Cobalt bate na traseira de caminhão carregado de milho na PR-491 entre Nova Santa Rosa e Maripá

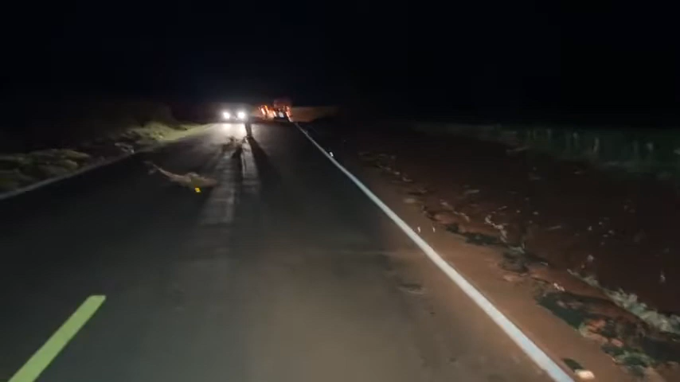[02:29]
Lá na frente, você pode ver o caminhão que está carregado de milho. O caminhão que colidiu.